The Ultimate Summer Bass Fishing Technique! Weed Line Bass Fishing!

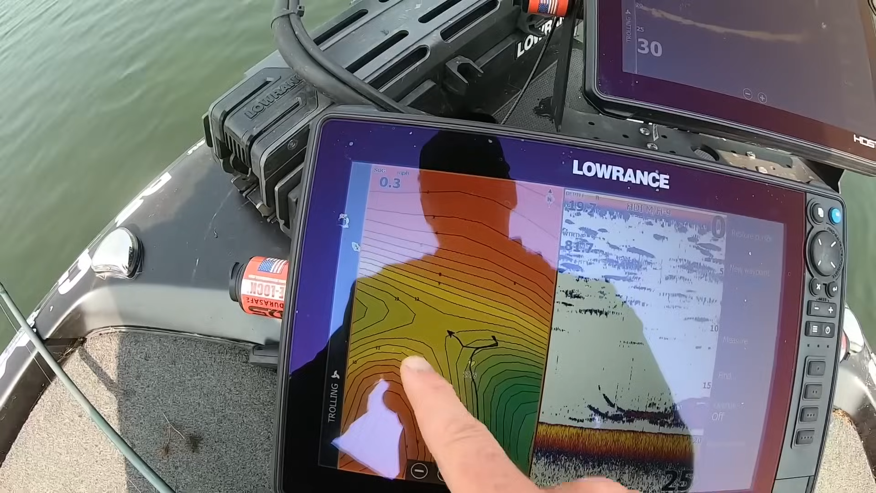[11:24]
really just a connecting saddle uh you've got a weed line around this point a weed line coming down this
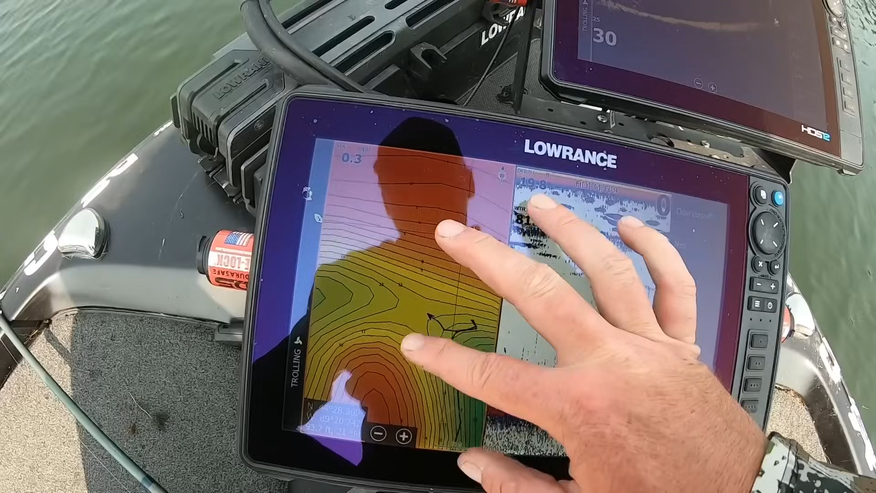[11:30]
shoreline and that's a key area it's a connecting point between two deep holes really just you know your little sweet spots like that you're just looking for uh any sort of irregularities